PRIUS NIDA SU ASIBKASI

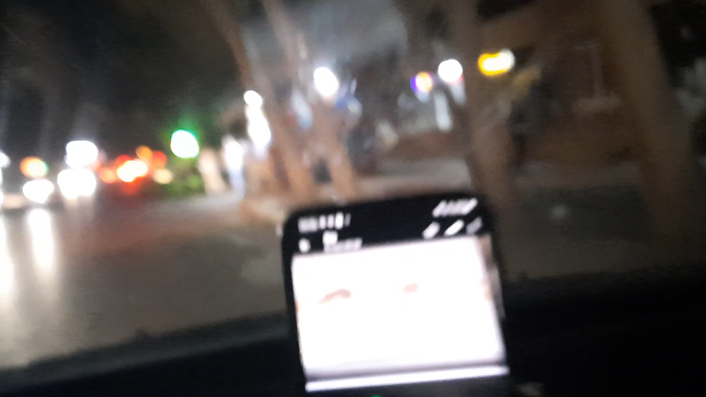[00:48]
Demək, gördüyünüz kimi, burada nida şəkiləmələ gəlib,
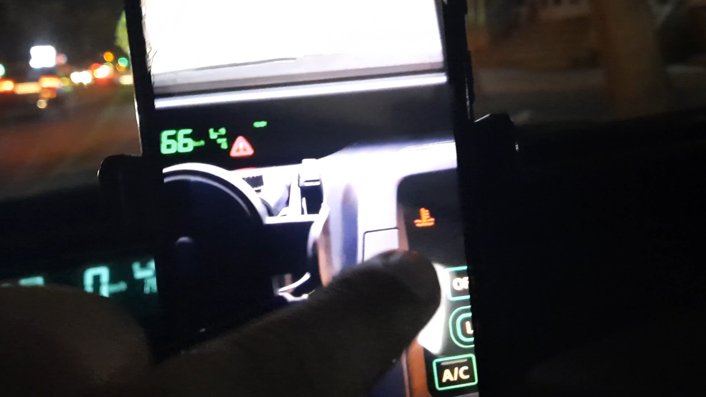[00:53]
bir də burada suyun da çıxı. Pacomu qalxanda, pacomu qalxıramda, məsəl üçün, gəlirəm, 80-dən, 60-dən, 50-dən, 40-dən və fərqiyotu çıxı xoddan.
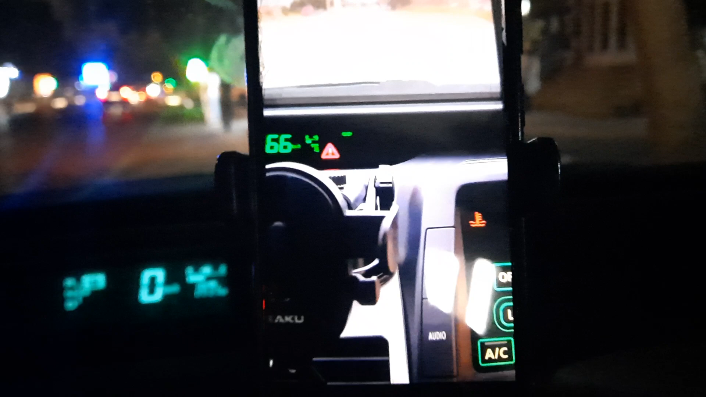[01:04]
Pacomu qalxanda bu işarə, bir də bu işarə əmrə gəldi.